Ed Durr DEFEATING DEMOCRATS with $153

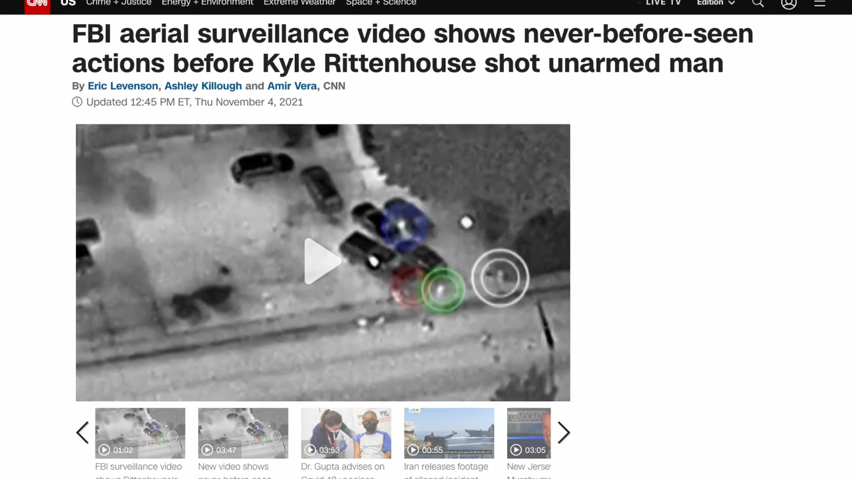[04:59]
It's aerial footage, and it's also thermal, and it's pretty grainy because I think it's at like 8,000 feet.